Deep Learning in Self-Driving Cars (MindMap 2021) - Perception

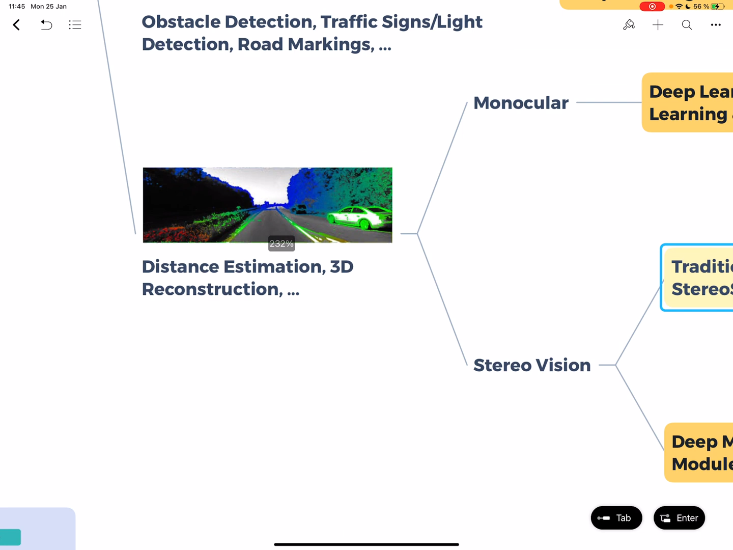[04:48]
So matching is like when you have two cameras, you can try and find a specific point in a camera.
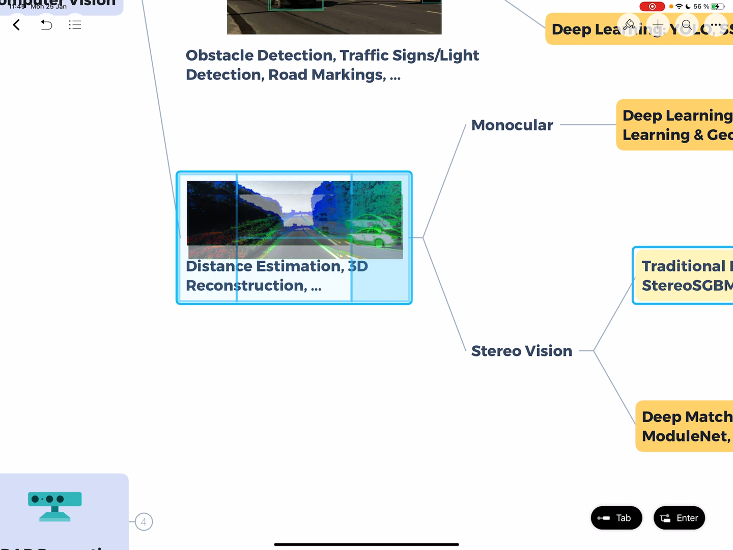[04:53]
Let's say for example, the wheel or something. And once you have that point, you can try and find the same point at another's, on the other camera, right?
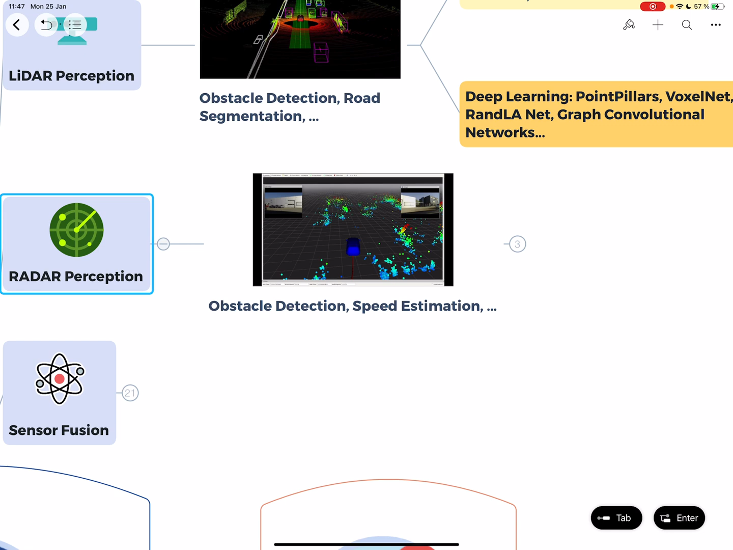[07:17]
Again, we have like an idea of using FMCW modulation,
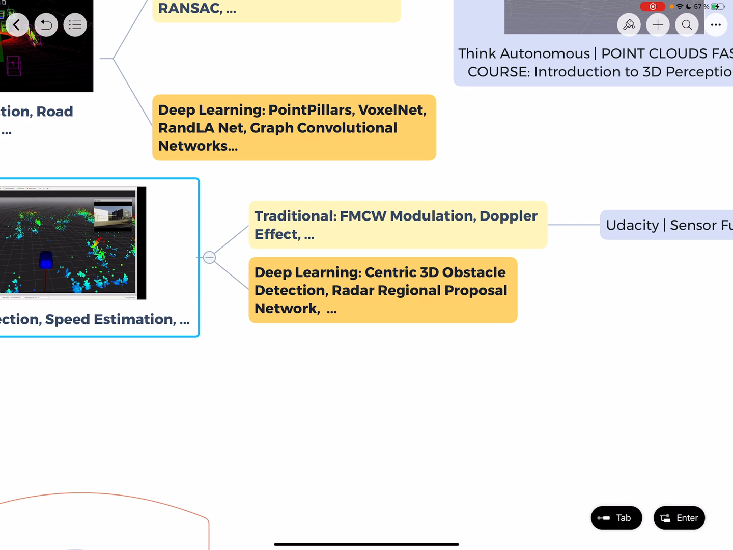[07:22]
the Doppler effect to find the speed of the vehicle. So that's what you can learn with the Udacity sensor fusion nanodegree. And you also have like some models
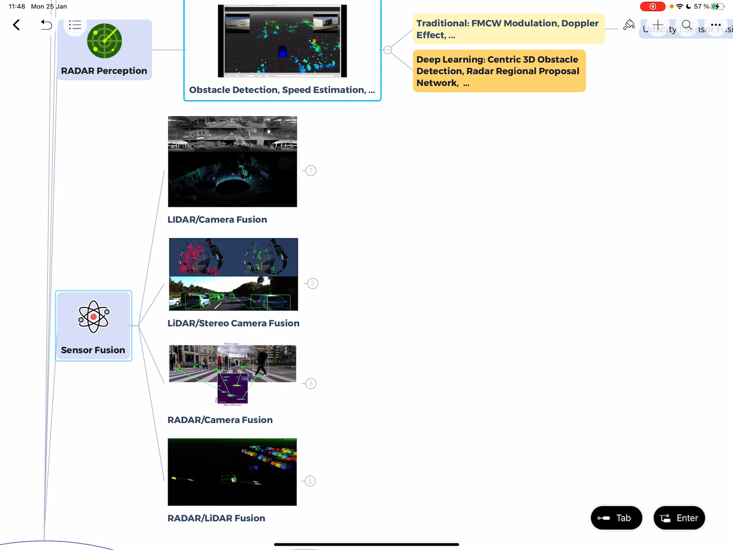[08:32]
There is LiDAR camera fusion. There is LiDAR stereo camera fusion. There is radar camera fusion and radar LiDAR fusion.